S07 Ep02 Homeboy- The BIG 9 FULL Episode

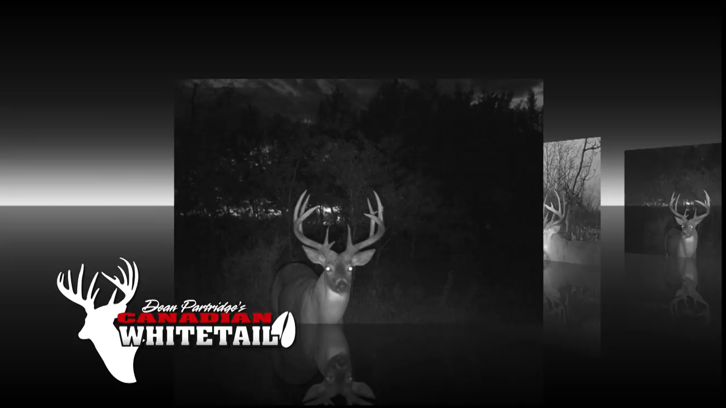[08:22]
A pretty deer is right. Big heavy frame and still frequenting our fence line blind that was now set up. It was all ready, and all we needed now was Cam.